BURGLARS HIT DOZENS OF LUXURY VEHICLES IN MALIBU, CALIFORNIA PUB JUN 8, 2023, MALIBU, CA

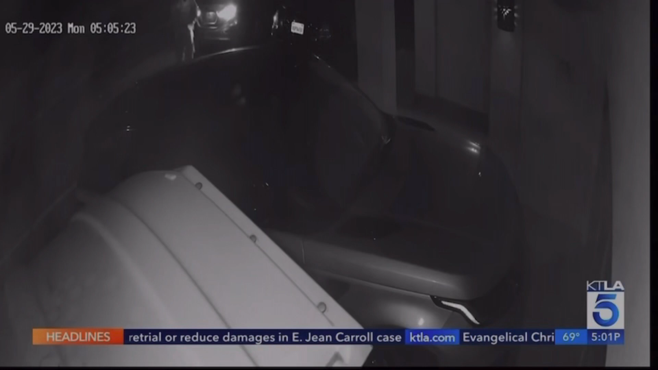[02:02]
Leah shared this surveillance video of thieves breaking into her range rover parked in the driveway of her home.
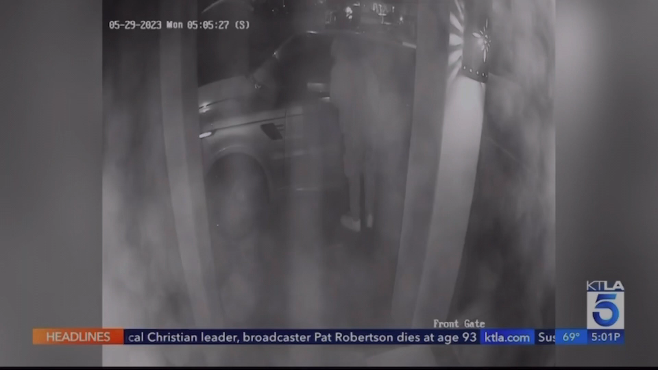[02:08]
They took some personal items and then you see them wiping off their prints so as not to leave behind any evidence.
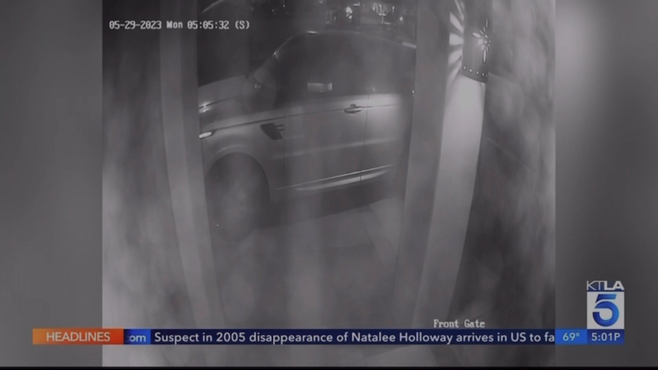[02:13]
It just hurt to see like that these guys would have the audacity to break in and get away with it and just you know walk away get in their car and